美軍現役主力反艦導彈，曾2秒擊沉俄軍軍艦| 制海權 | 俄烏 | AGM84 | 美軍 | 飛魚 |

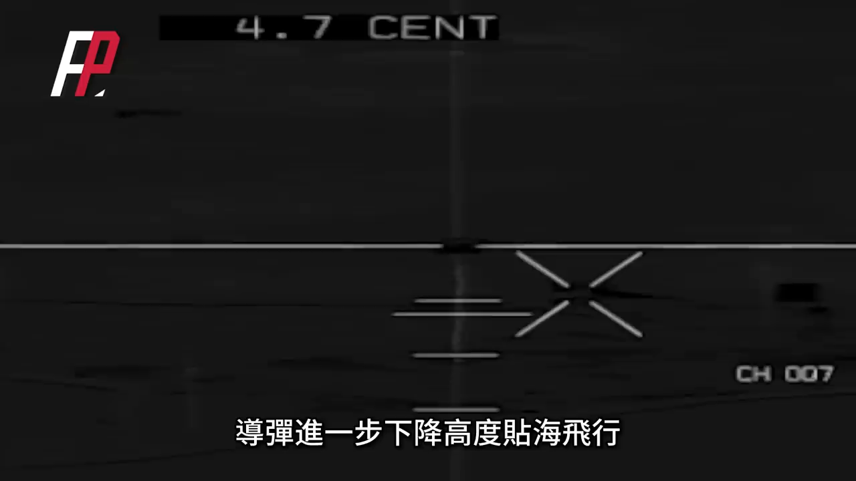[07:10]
下降高度贴海飞行接近敌舰时导弹突然
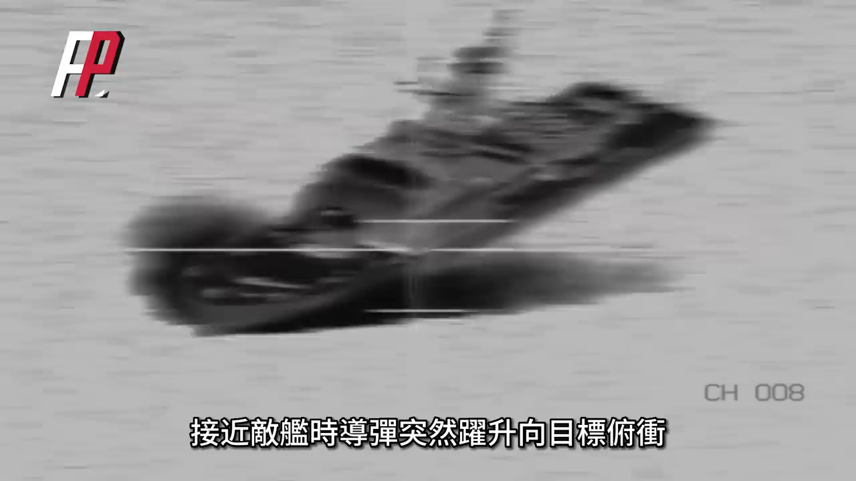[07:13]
跃升向目标俯冲穿入舰桥内部爆炸彻底摧毁敌舰直管系统以